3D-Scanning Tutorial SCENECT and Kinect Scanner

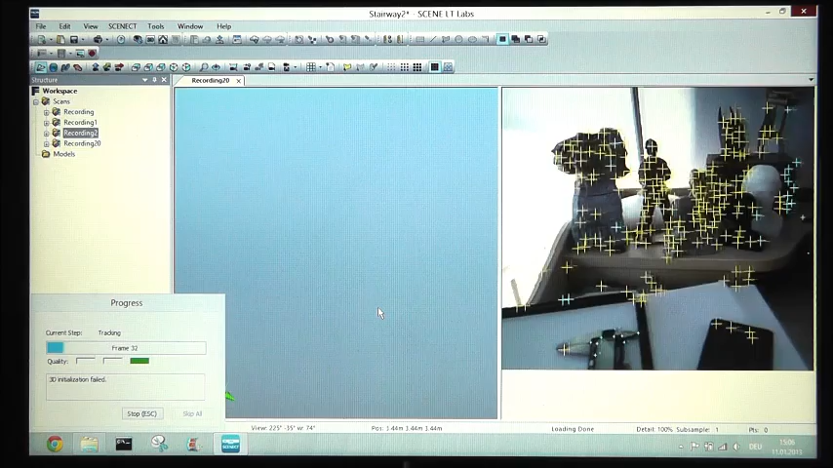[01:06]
We have yellow markers which now turns to green.
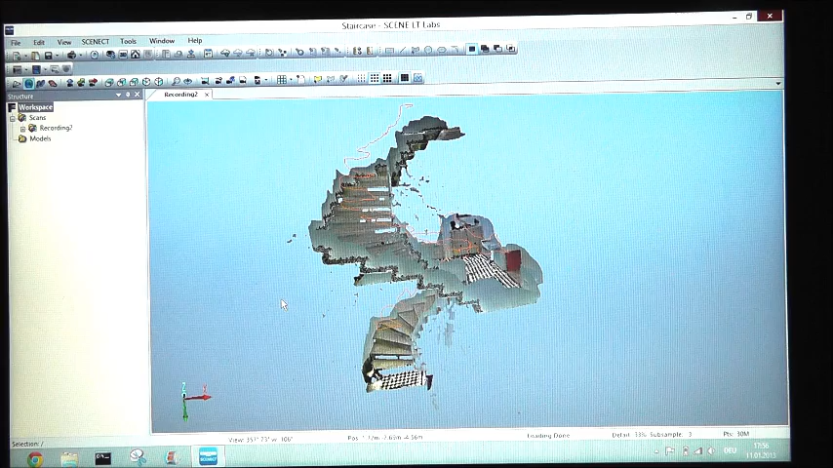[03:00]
After we are done calculating the point cloud we need to find register the frames. Go to your record, operations, registration, fine registration.
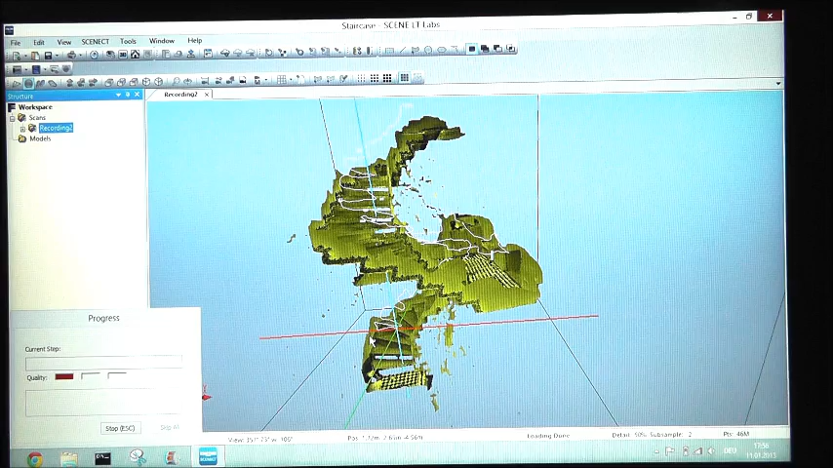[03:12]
Now every single frame is in its right position and we can
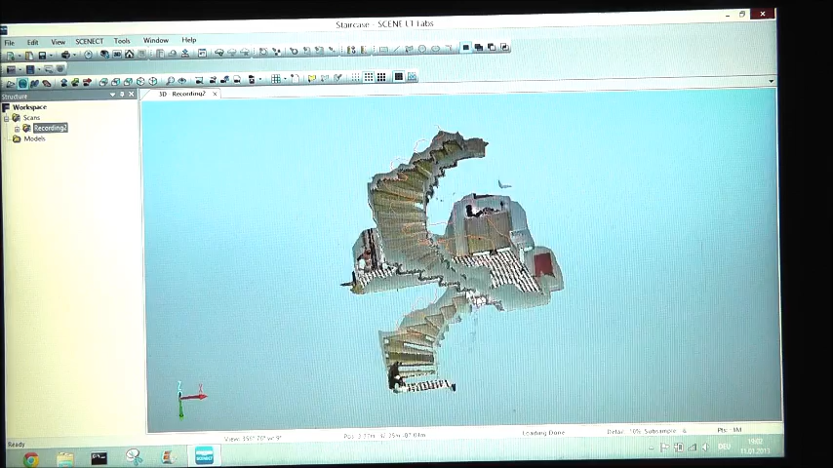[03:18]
calculate the final result from our scans the project point cloud.
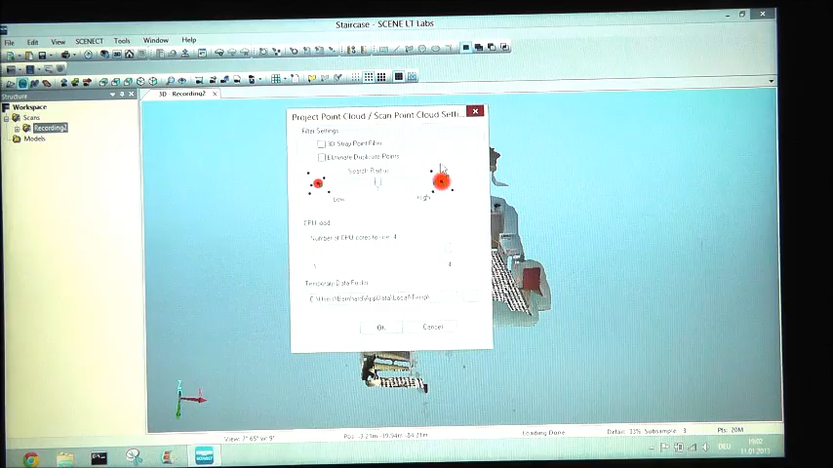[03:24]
The project point cloud reduces the total amount of scan points by eliminating
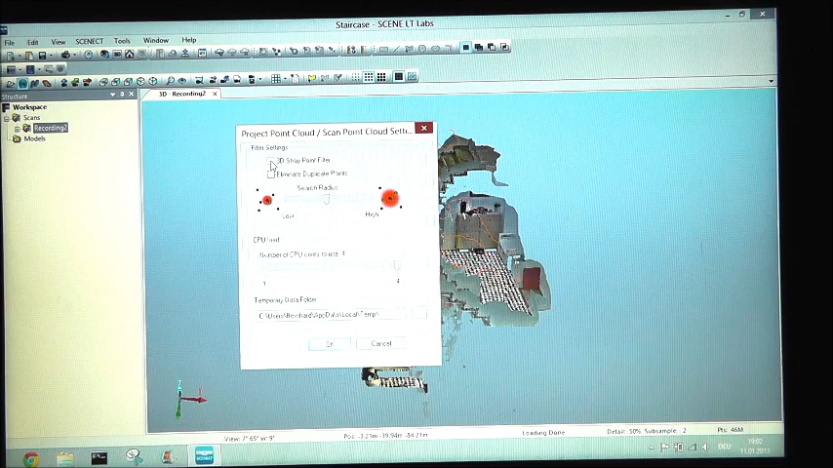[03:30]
stray points and double points from overlapping frames.
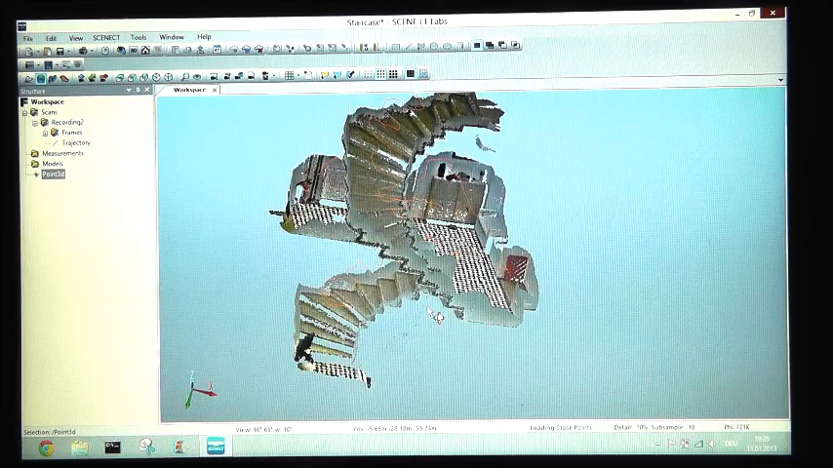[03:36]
All right and here we have our project point cloud the final result of our scanning process.